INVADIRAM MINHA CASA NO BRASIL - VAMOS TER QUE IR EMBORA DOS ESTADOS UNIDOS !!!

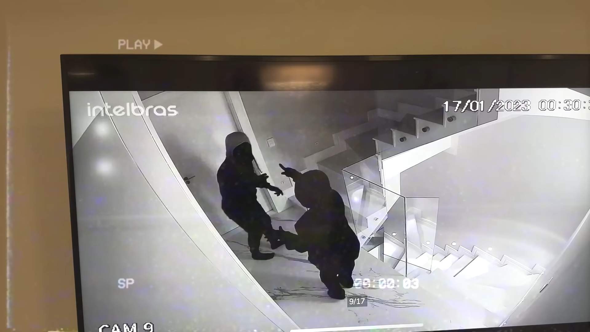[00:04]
Olha só, como é que... Eles estão de capuz, Júlio. Por isso você não consegue ver. Olha só. Olha, tô mexendo numa caixa. Tô mexendo nos documentos, olha.
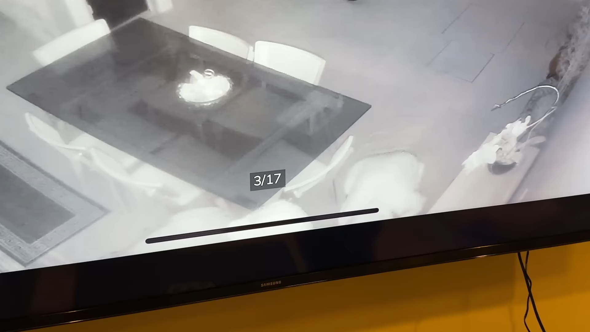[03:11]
Não é gambá, invadiram não. Nossa calma, casa. Calma. O que é isso, Júlio? Pai, eles vão acabar entrando, pai.
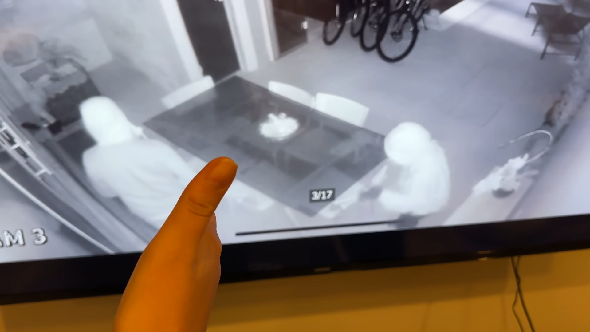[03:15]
Quem é? Quem é? Você acha que eu sei quem é? Não tá vendo que tá de capuz? Júlio, o que é isso, Júlio? Como é que assaltante, pai, na nossa casa só.
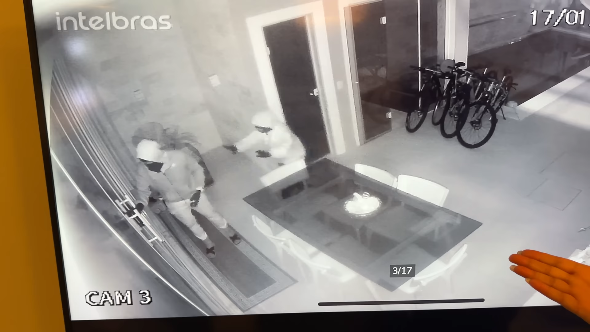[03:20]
No Brasil. Como é que entra? Olha, não. Esse alarme de segurança, ele não vai conseguir quebrar.
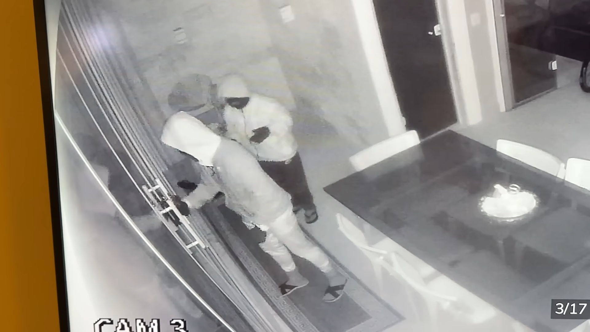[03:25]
Se ele fizer qualquer coisa aí, vai acionar a polícia. Vai vir Júlio, o que é isso, Júlio? O alarme vai aparecer gente, aqui. Gente, tem duas pessoas já na nossa casa. Pessoal, Júlio.
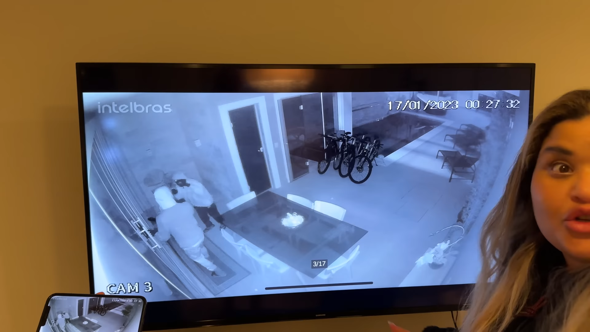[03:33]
Tá tudo escuro. Vocês estão vendo assim, mas Ô, tá Rony, tudo escuro. Júlio, tem que te ligar pra alguém, ligar pra mãe. Calma, pai, calma. Mãe, eles abriram, pai, eles abriram a porta, pai. Abriu que porta? Você não tá olhando, eles conseguiram? Pai, você não tá Júlio, eu... Não, como que eles conseguiram? Olha.
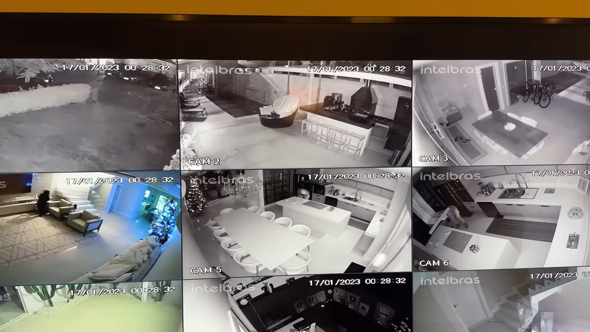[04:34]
Pai, eu vou ligar pra polícia. Calma aí. Olha! Tô mexendo na cozinha também, olha aqui. Olha. Estão separados? Estão separados.
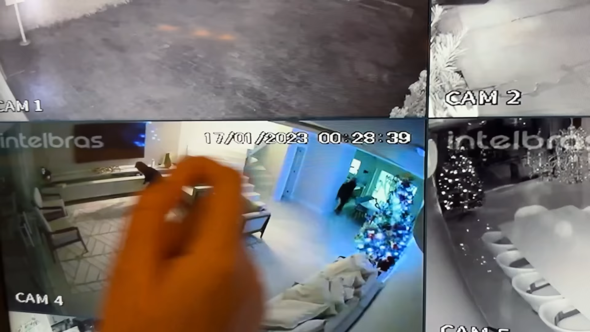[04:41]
Aqui, tem um na sala e um na cozinha, olha. Agora estão juntos. Júlio, liga pra polícia. Tá de luva, tá de luva. Ana, liga pra polícia.
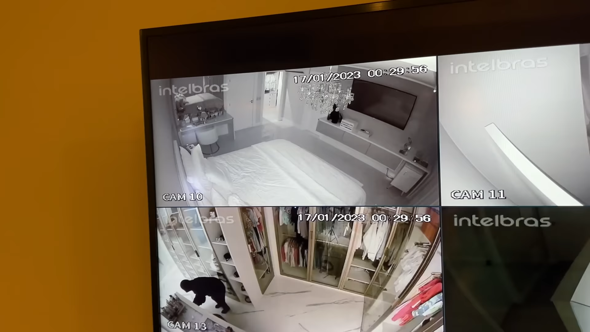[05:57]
Tem um aqui. São duas pessoas que estão invadindo. Olha, tem duas pessoas.
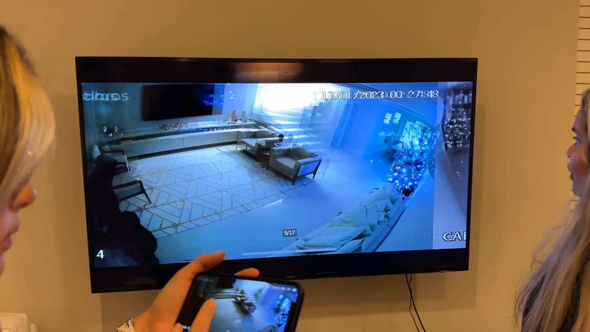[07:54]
Volta lá na entrada pra ver se põe algum carro, Lohane, rápido. Na entrada pra ver se põe algum carro lá.
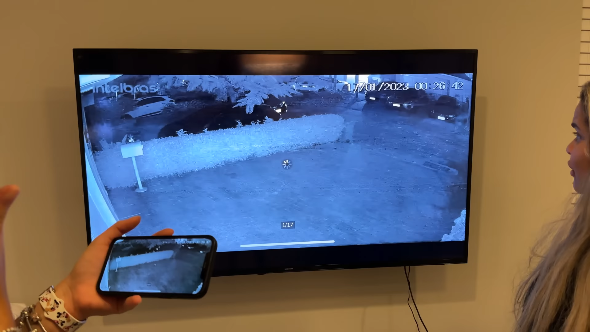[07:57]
Isso. Olha só, a rua tá sem luz, galera. Mas não dá galera. Pra mostrar nada. Pode ser pra cá, pode ser pra cá.
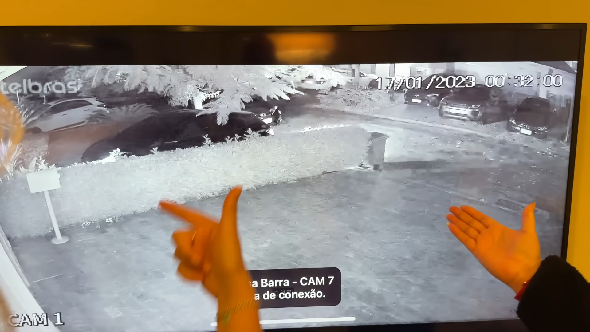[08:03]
Olha, carro nenhum. Olha só, é muito estranho. Então, falha na conexão, eles estão mexendo na internet.
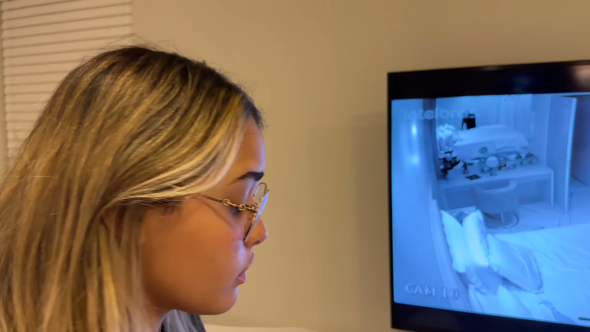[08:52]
E não vai sozinho. Gente, Marcos, é muito outro, parecido com o pessoal que tá aqui. São duas pessoas que estão lá em casa. Cadê o outro? Ai, o outro abre todas as câmeras, Lohane. Abre as 16.
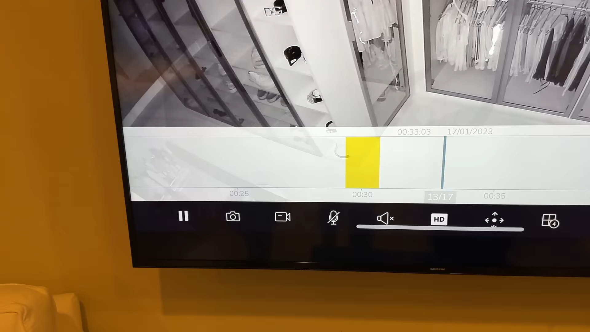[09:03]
Vai rápido, pai. Cadê o outro? Gente, são duas tá pessoas. Tô mexendo numa pai, caixa. Pai, tô mexendo nos documentos, olha. Onde? Pegou onde, meus onde? Documentos no pai, meu como quarto. Como é que eu faço? Aperta aí. Meu Deus. Tá dando falha de conexão, eles estão mexendo na internet, com certeza, cara.
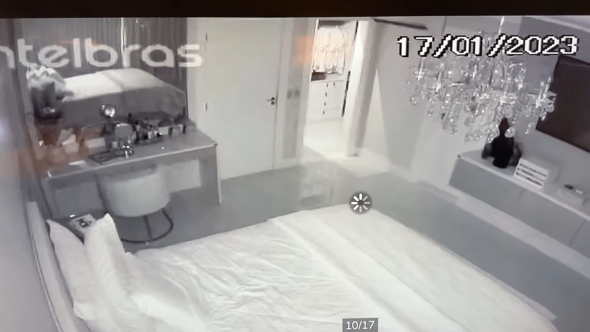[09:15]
O outro eles deve estar fazendo mexendo... isso. O outro sumiu, o outro que pai.
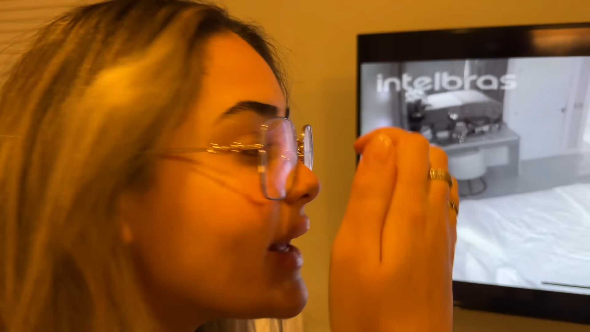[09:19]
Sumiu deve estar mexendo na internet, porque ele deve saber que tem câmera. Não tá funcionando. Não tá funcionando.
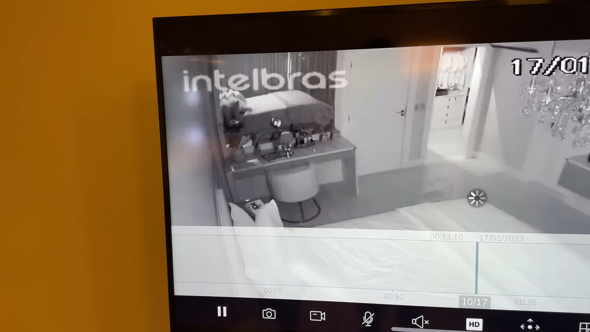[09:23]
Tá passando até mal. Cara, Júlio. Calma. Júlio, vamos desligar. Calma, gente.
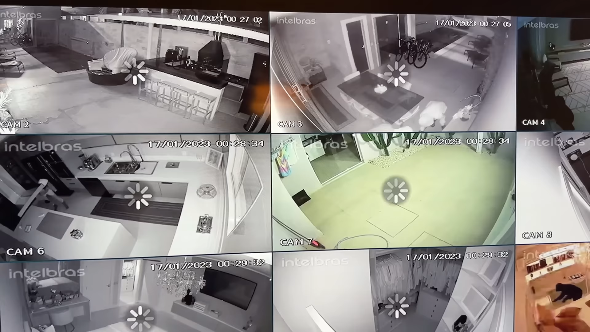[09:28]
Eles tiraram a olha só, eles tiraram a internet da nossa casa, galera. Não tem mais como. Meu Deus do céu.